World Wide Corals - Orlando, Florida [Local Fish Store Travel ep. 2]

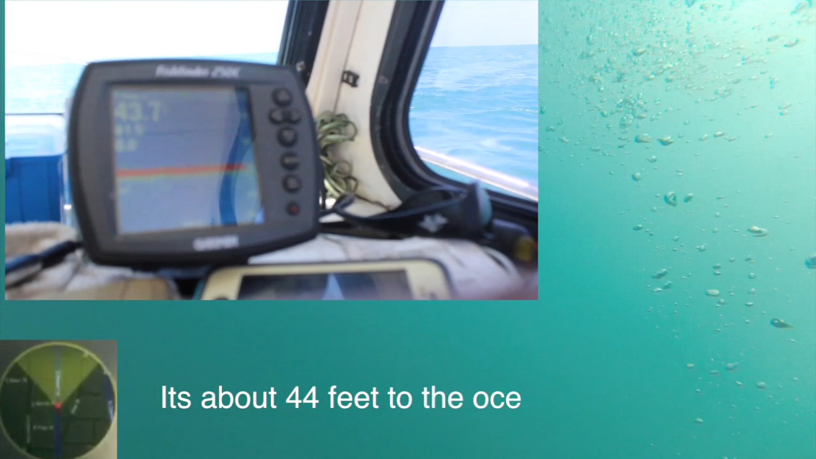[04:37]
It's about 44 feet to the ocean floor in our current location. There was just a storm yesterday, so visibility is...
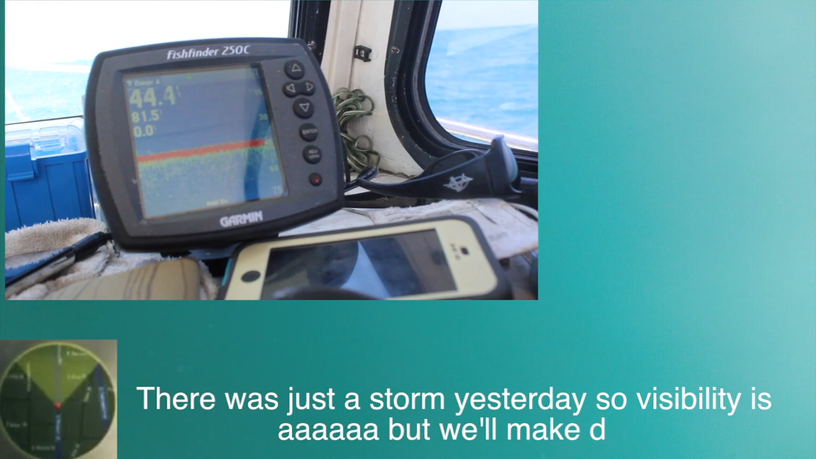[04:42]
But we'll make do. All right, guys, we're in open water, so stick with the buddy system.